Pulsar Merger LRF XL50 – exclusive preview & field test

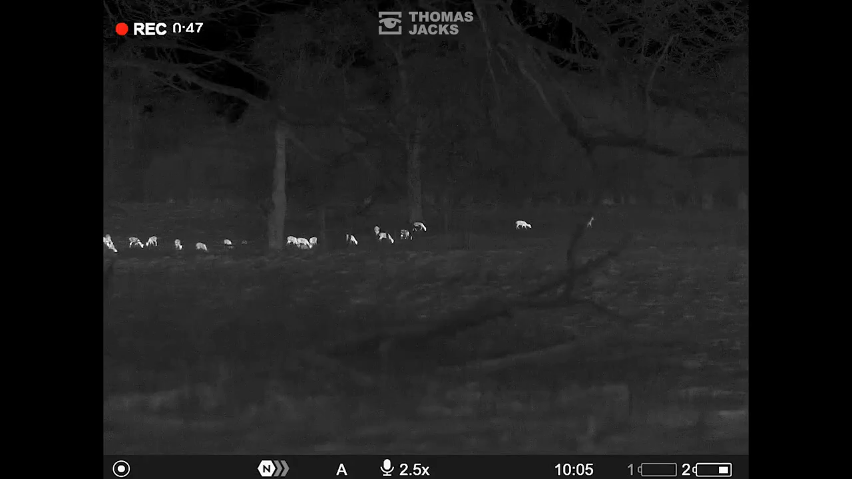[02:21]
but the XL50's 1024x768 12 micron thermal sensor easily pick
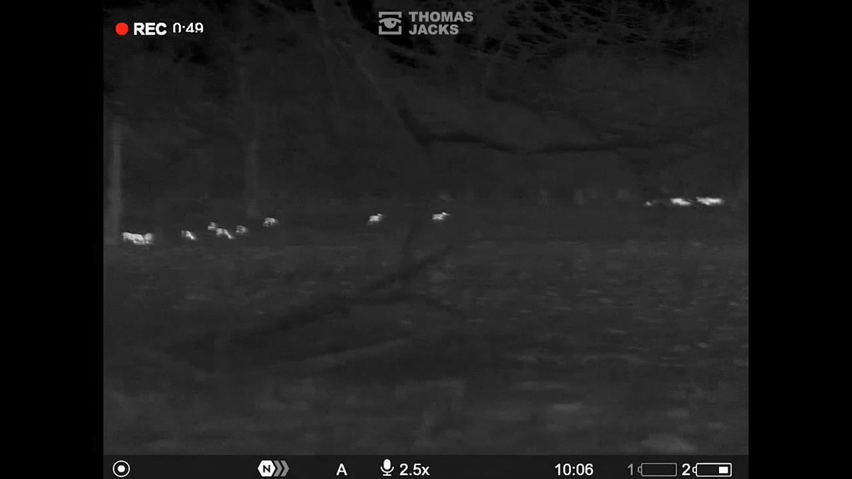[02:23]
out all of these deer with a wide 14 degree field of view.
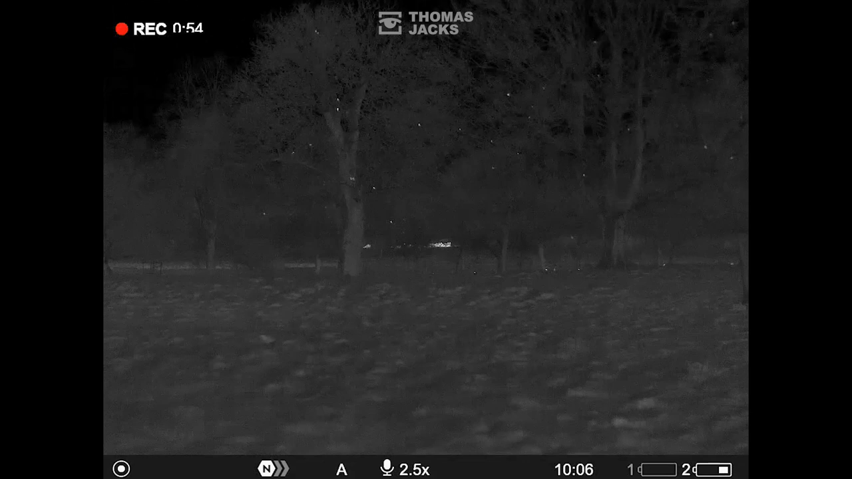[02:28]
And if locating birds was called for, that's no challenge for this merger.
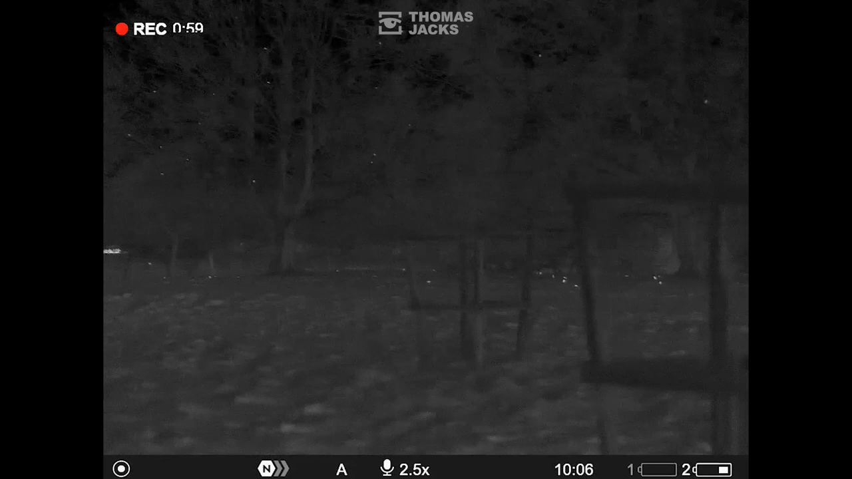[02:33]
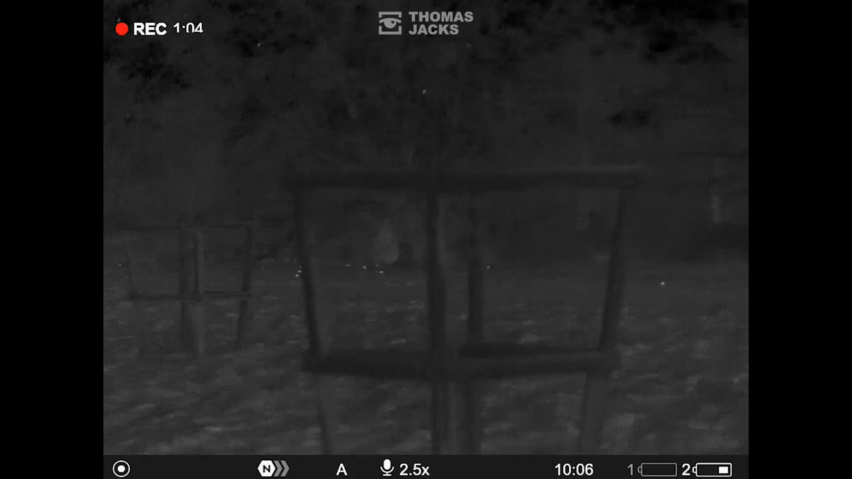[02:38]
You can focus down to 6 meters, and the ease of the controls make refocusing effortless.
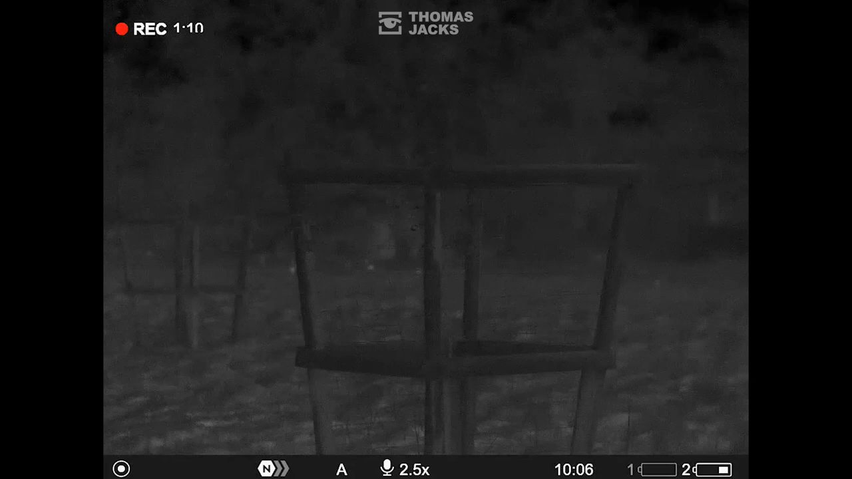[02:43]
Next to the vehicles, that person is at 293 meters,
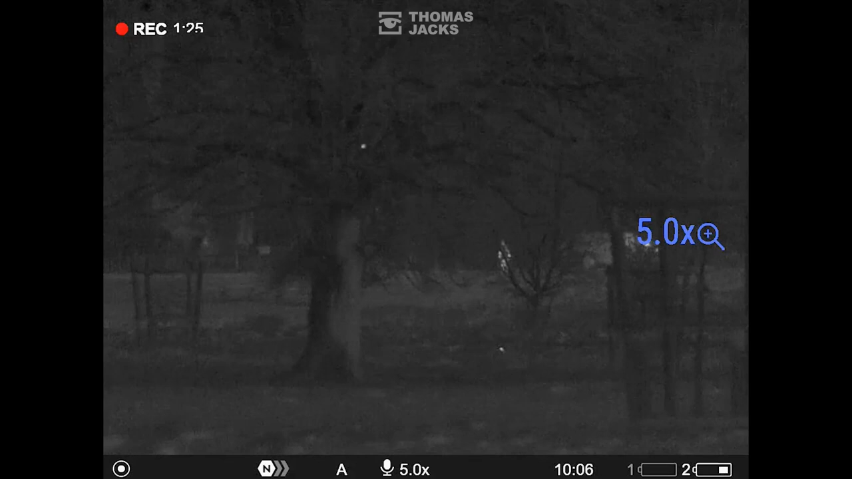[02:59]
and here's where the mergers 8D 12 micron sensor gives you a big advantage.
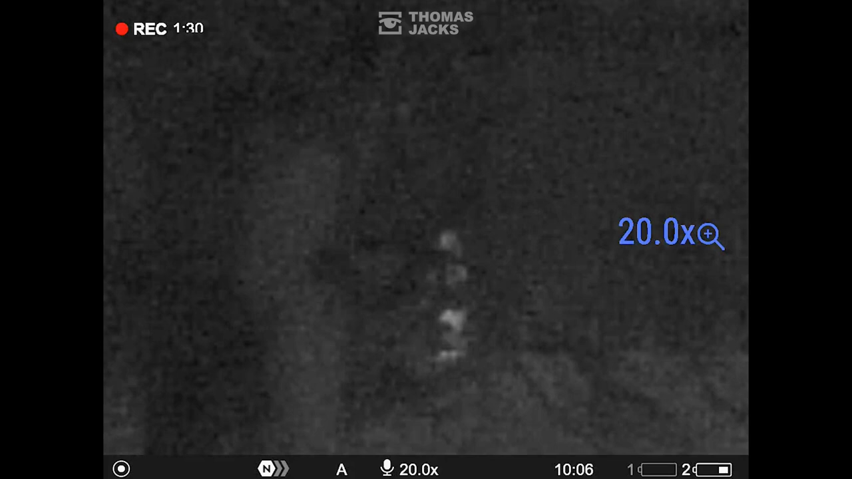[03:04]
Maintaining clarity, even at 20 times zoom, there's lots of detail to reliably identify as a man in a hat making a delivery.
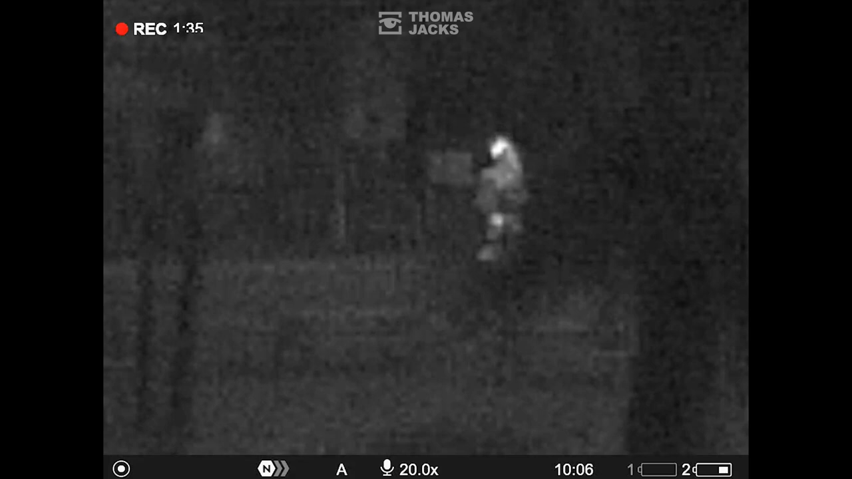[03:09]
Now our night test. The sensor automatically brings the mergers to life as I raise them to my face to reveal an incredible HD thermal image.
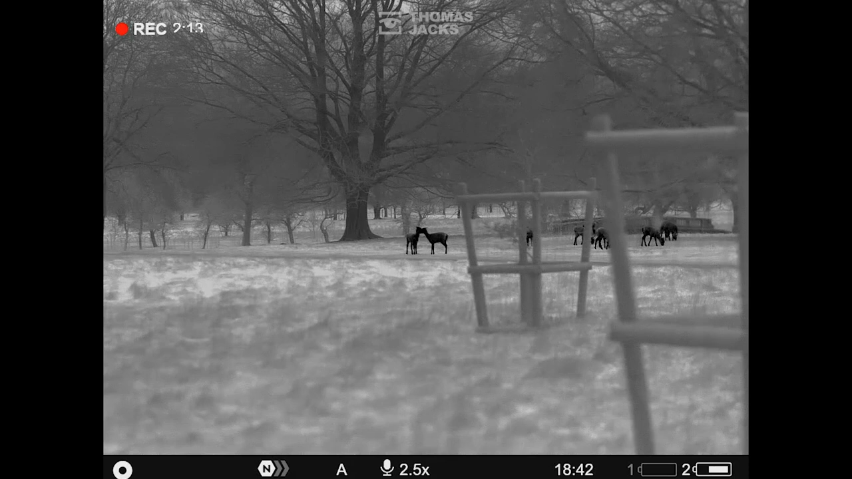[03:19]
It's genuinely clearer than daylight,
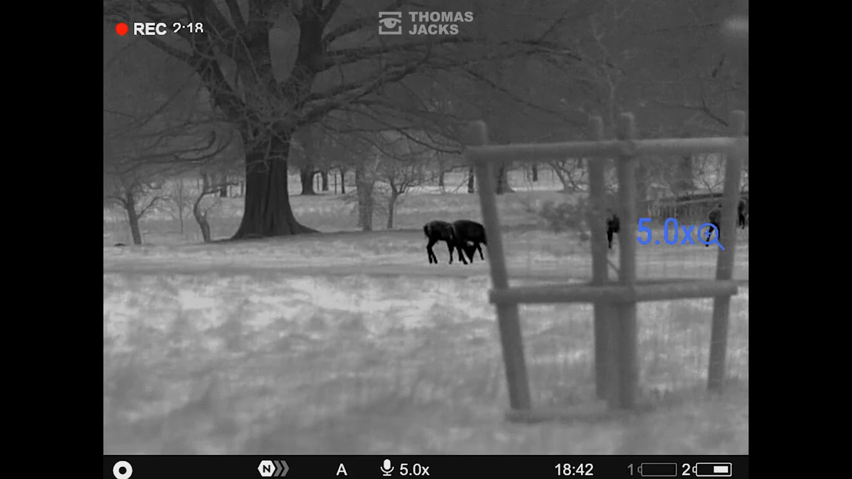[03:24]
yet it's pitch black, and the versatile 1024x768 12 micron sensor
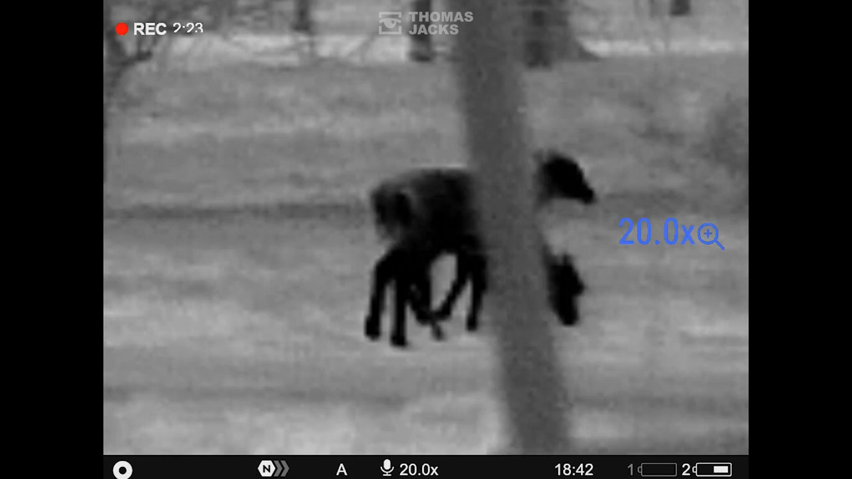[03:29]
doesn't pixelate in the way that less capable sensors certainly would when zooming.
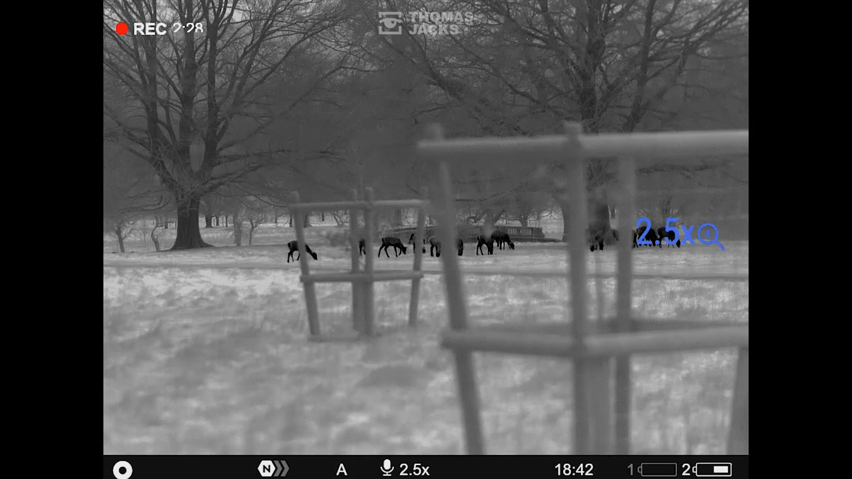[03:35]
For rich, sharp detail to safely identify animals.
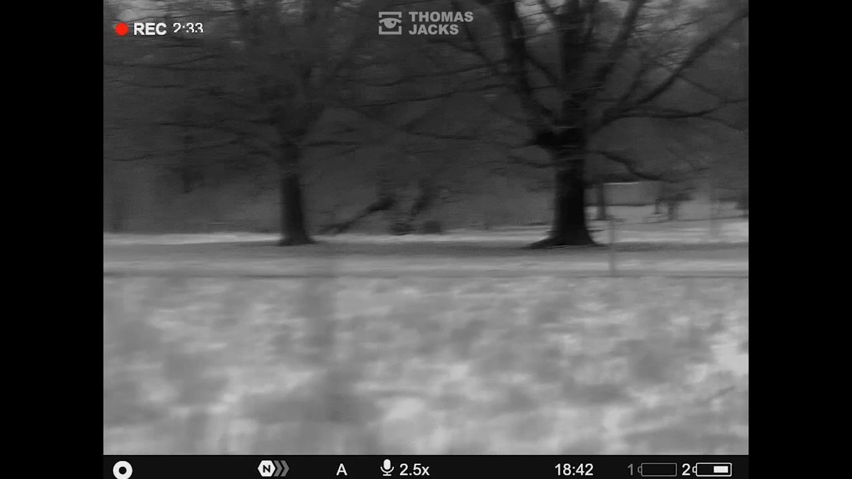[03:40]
Whether the animals are big, whether the animals are far away,
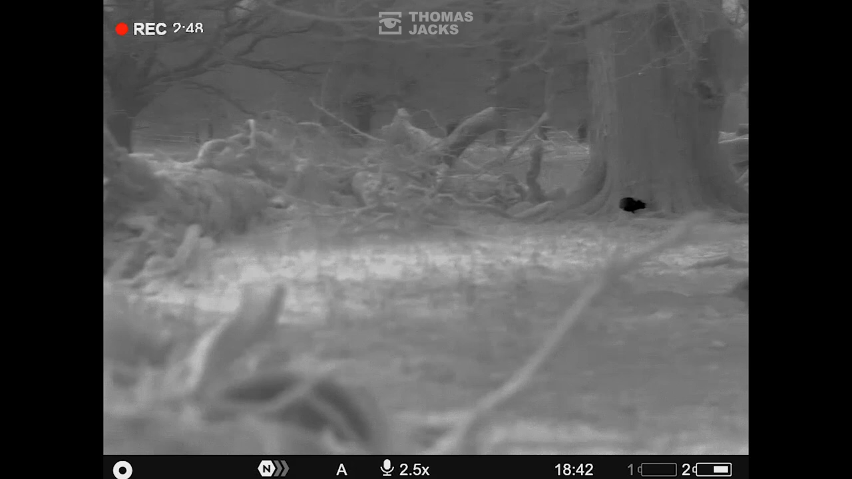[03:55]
Darkness, camouflage, and distance surrender their customary
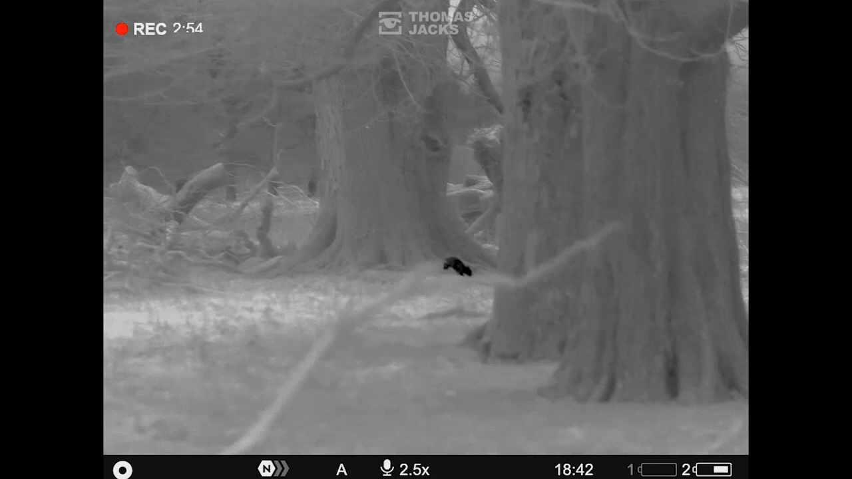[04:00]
concealment when you use the Merger LRF XL50.